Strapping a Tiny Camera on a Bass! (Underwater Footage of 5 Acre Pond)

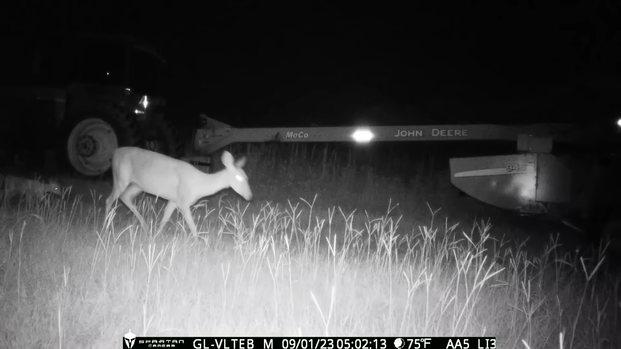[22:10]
you can see later on that night he found mama so life is good for the little one and another shot that I thought was interesting one of the bobcats had twins not sure how common or rare that is and the raccoon getting a close-up look at George Jones and the wily coyote stopping by to pee on everything
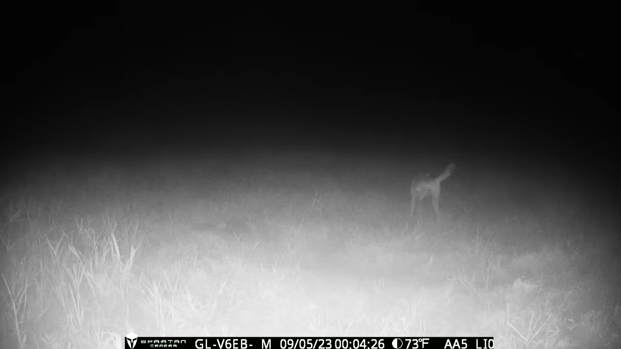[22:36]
and the raccoon standing up on the back legs looking for food and I
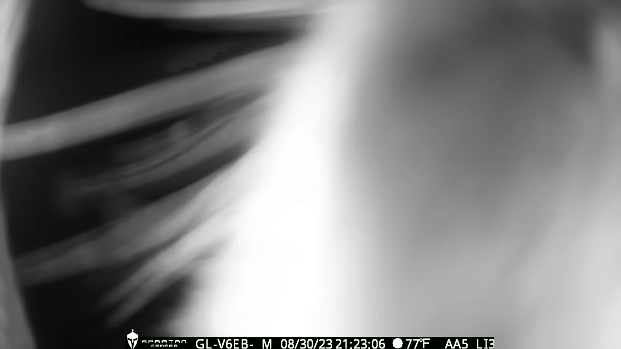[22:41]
think this is his way of trying to notify me saying hey it's